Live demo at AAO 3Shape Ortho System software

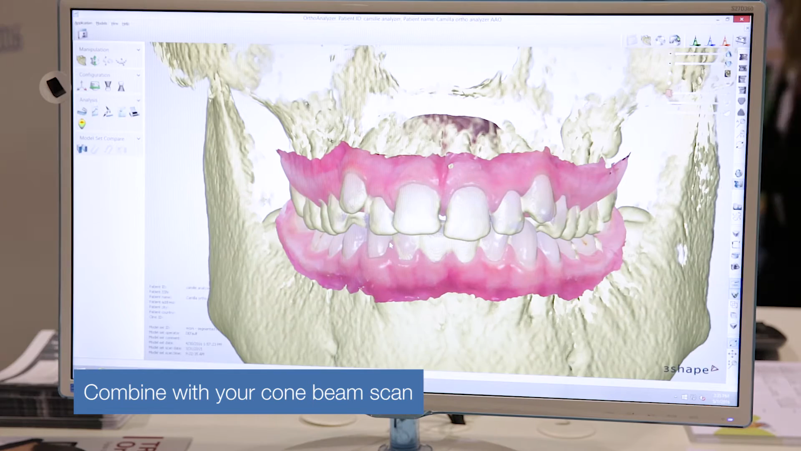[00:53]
you can even superimpose that on the interoral scan so you can really start creating this digital patient. Alright, it also comes with a number of analysis tools. You can do quick things like bolton analysis that you probably use in your practice already today.